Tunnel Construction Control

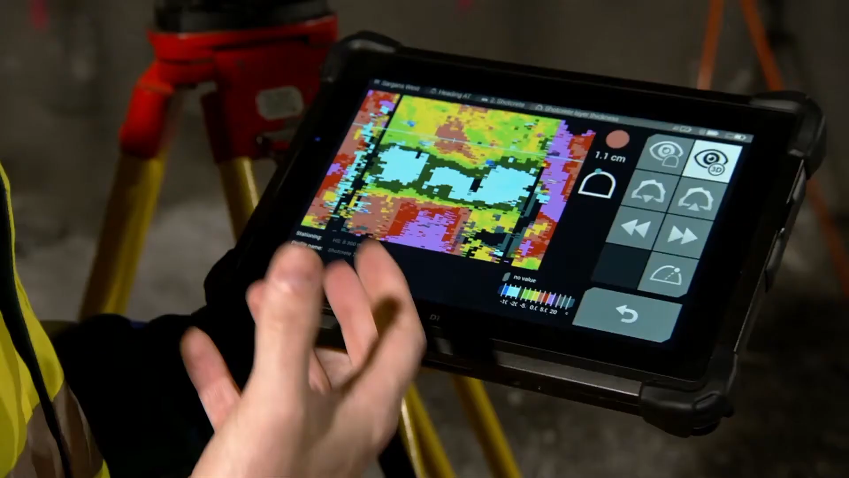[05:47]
There is also a 3D view which loads all of the points into a 3D environment where we can move and visualize it in 3D also.
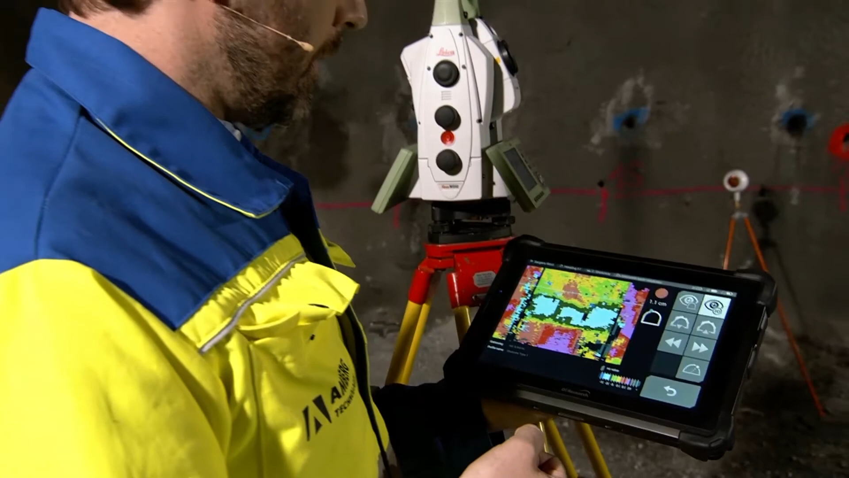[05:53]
These color schemes, again, here on the bottom is the ranges that we defined, but we can define more or less ranges depending on your application.
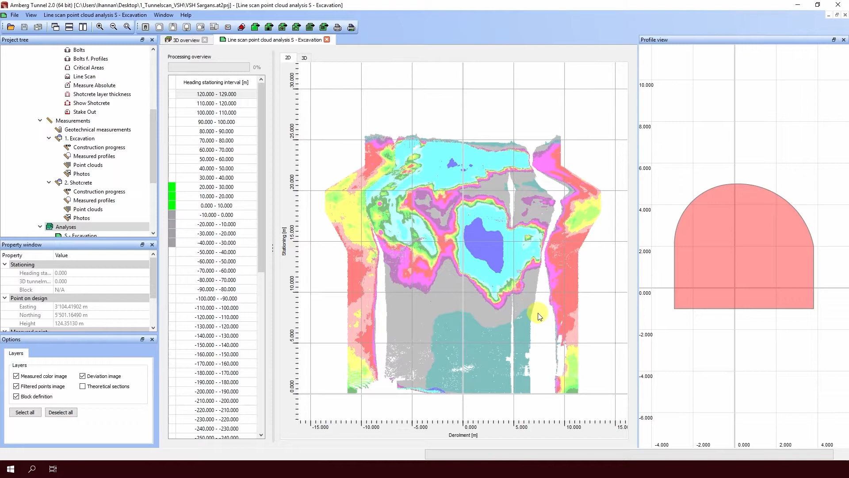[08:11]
And here we have the derolled view of the tunnel, the flattened view of the tunnel. And if I click anywhere here on the derolled map, we can see the corresponding profile view.
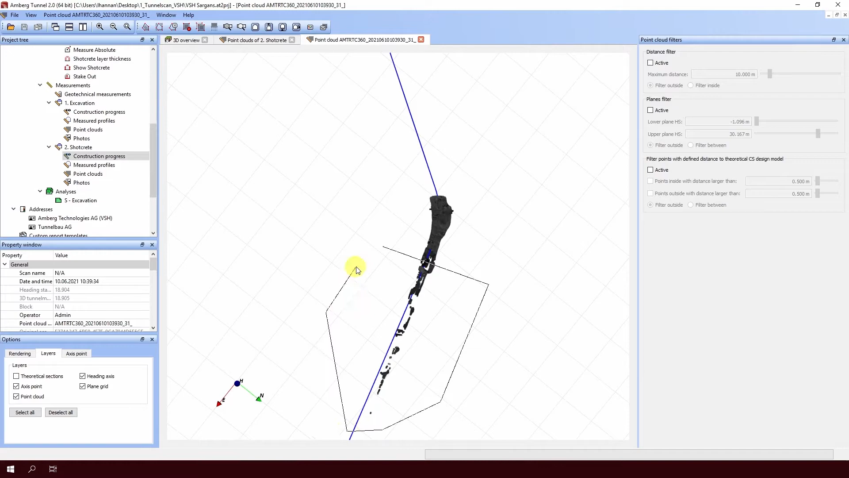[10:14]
Alternatively, we can just select the polygon tool to delete the points.
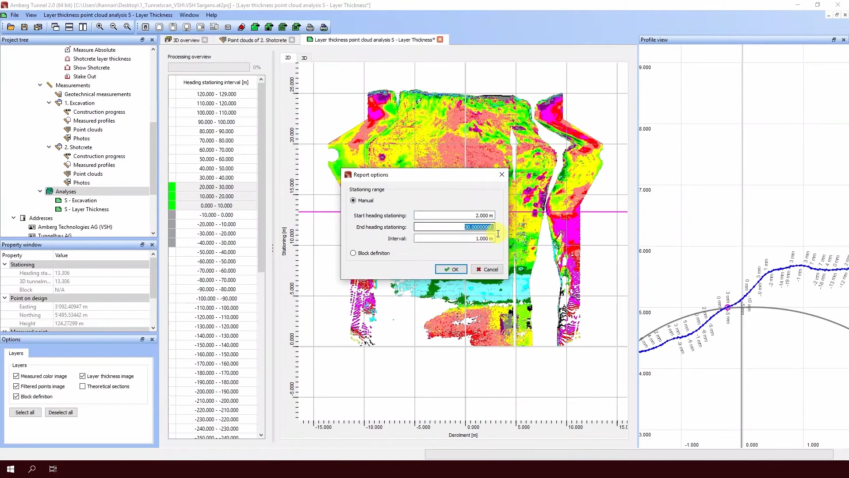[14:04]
stationing 8 as the end and hit OK.